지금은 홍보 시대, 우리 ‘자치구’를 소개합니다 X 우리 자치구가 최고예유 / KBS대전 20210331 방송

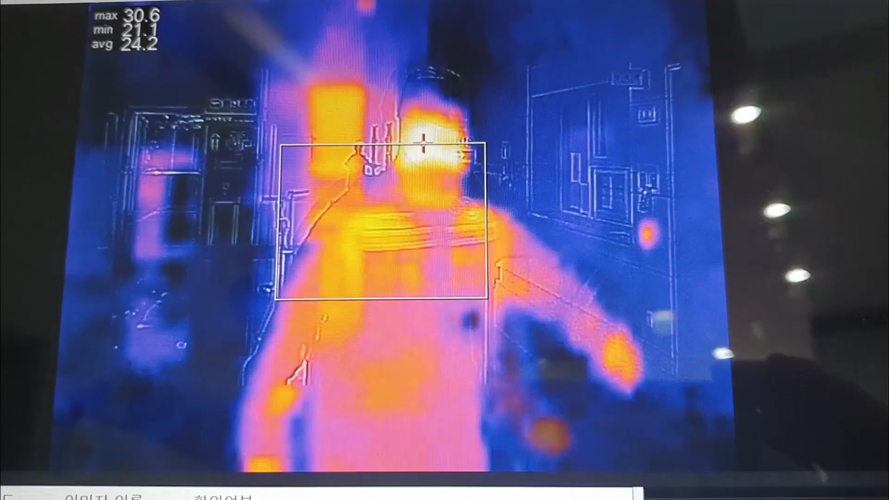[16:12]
이런 아이디어에서 영상이 하나 나왔습니다. 저기 나오신 분은 어떤 분이신 거예요?